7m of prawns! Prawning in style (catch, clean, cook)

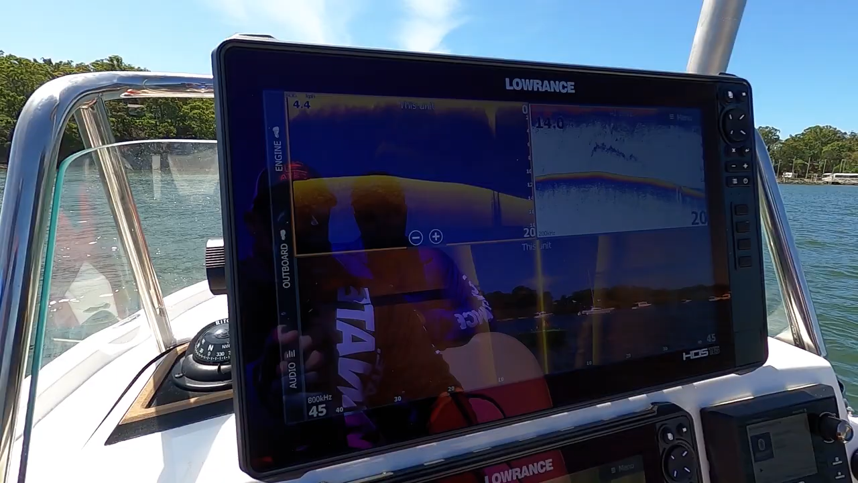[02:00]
porn right here we got a few prawns just down on the bottom here there's a coupler not worth a throw though not yet so you're running side scan down